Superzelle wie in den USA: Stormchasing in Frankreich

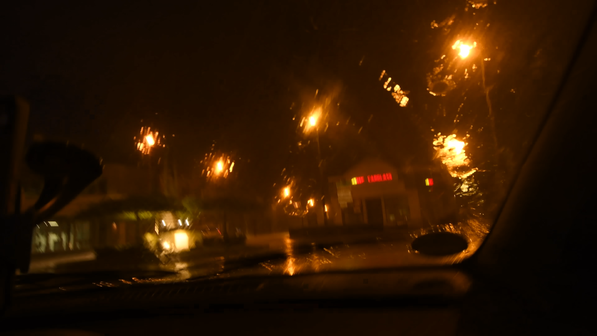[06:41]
Einmal komplett in die andere Richtung.
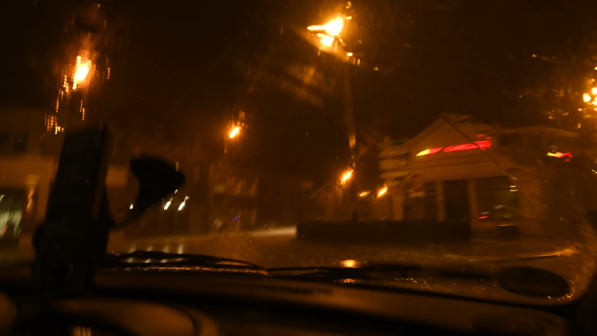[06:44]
Boah, aber das ist ja schon großartig. Ja, 600 Meter. Ja, der ist nur laut.